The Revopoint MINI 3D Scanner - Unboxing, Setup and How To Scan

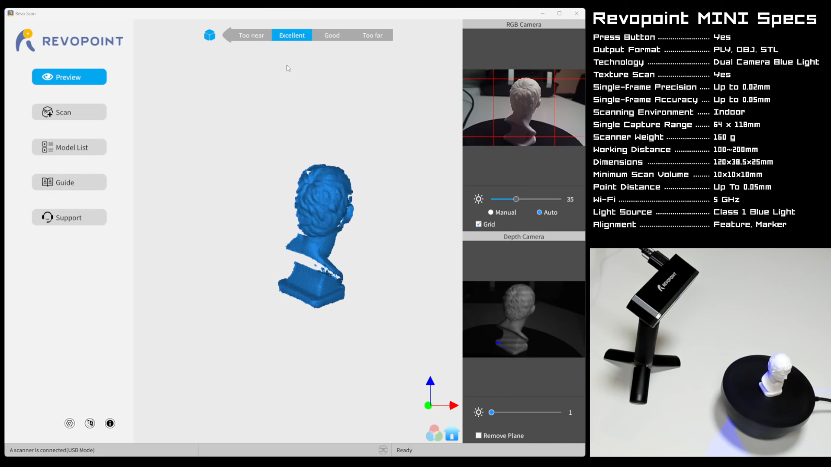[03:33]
Let's go ahead and hit scan and we're going to set up some options. Accuracy will be high, scan mode as features, no texture and no accessories. I'm also going to set the RGB camera brightness to manual and turn it up to 50. As well as the depth camera brightness to 2. With a little trial and error you can figure out the best settings on these for your particular scan. So let's hit the play button to start our scan.
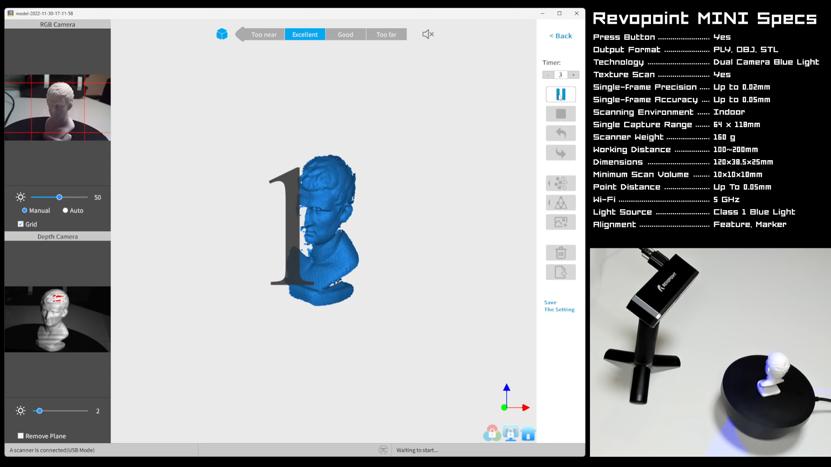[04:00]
We'll get a 3-2-1 countdown and the scan starts. If you watch in the lower right hand corner you'll see the scanner actually scanning the object.
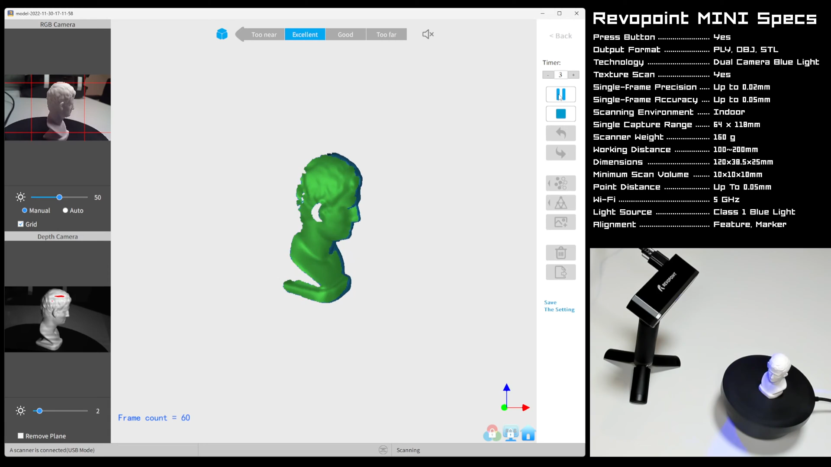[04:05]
And on the left you'll see the scan coming to life in real time in the scanning software. While the model rotates the scanner picks up geometry and details, gradually building the 3D version of your physical object. You should allow the scanner to make several passes on your object. For the purposes of this demo we'll do two rotations and see what we get. But you can experiment with this to figure out what yields the best results for your scan.
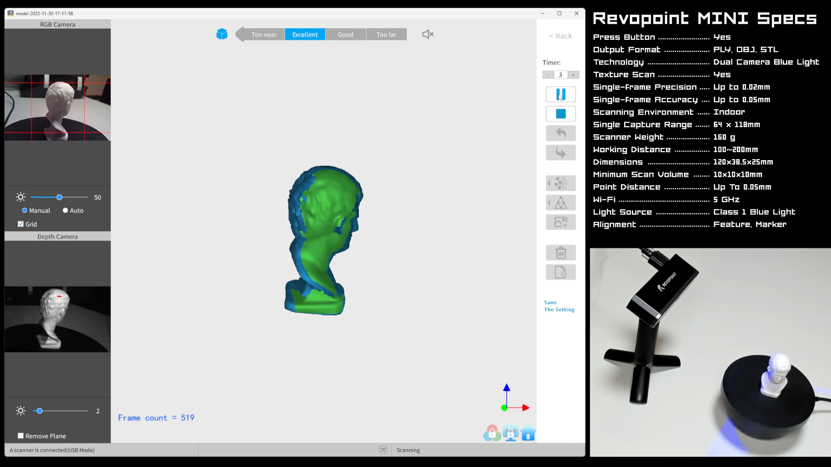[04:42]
Once the scan is complete the software will fuse the object into a point cloud. I'll speed this part up but for this scan it took just under a minute for the point cloud to be fused completely.